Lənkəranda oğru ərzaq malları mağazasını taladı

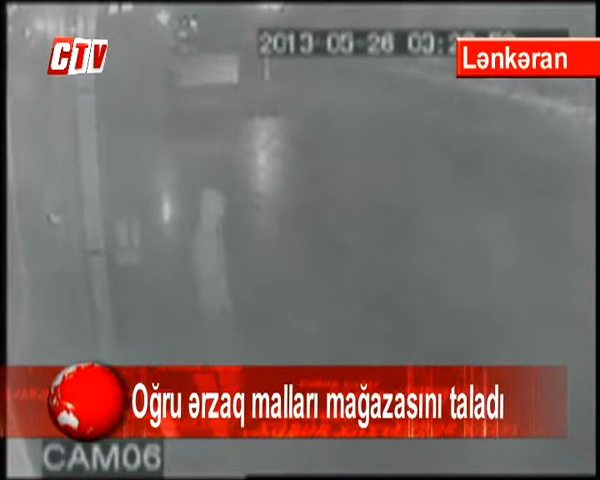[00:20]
Təhlükəsizlik kamerasından da göründüyü kimi mağazaya daxil olmaq üçün həmin şəxs dəfələrlə cəhd etsə də, supermarketin ələt aslara magistralına yaxın ərazidə yerləşməsi və avtomobillərin intensiv hərəkəti buna bir qədər mani olur. Lakin buna baxmayaraq mağazaya daxil olmaqda ısrarlı olan şəxs son an doğurluğu reallaşdırmağı bacarır.
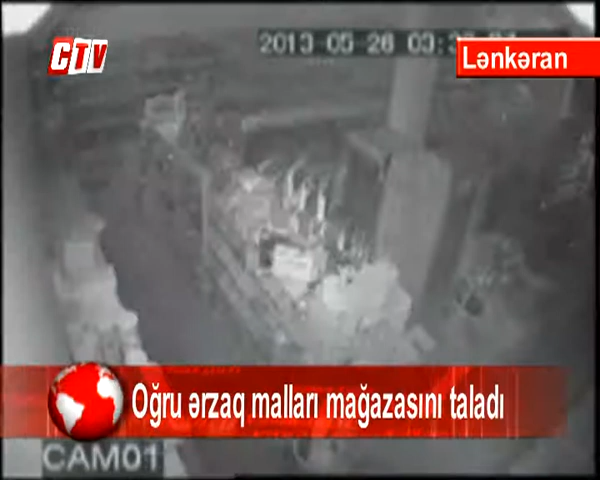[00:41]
Hələ ki, kimliyi istintaqa məlum olmayan şəxs özü ilə gətirdiyi alətin köməkliyi ilə bir neçə cəhdən sonra mağazaya daxil olur. Marketə daxil olan şəxs əvvəlcə müşahidə aparır və daha sonra
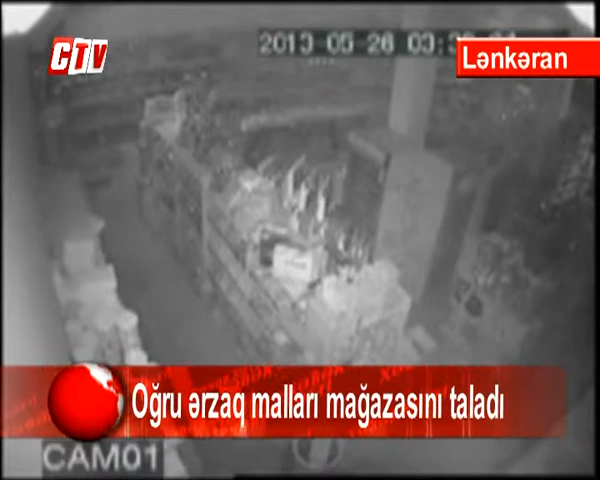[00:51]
kassiyaya yaxınlaşaraq orada olan pulu və müxtəlif mobil operatorlara məxsus danışıq kartlarını o cümlədən siqaret qutularını götürərək mağazana tərk edir. Səhər saat 7-di radələrində mağazaya gələn satıcı Faik Bağırov marketin qapılarının taybata yaçıq olduğunu görərək hadisə barədə Lənkaran şəhər rayon polis köbəsində məlumat verir.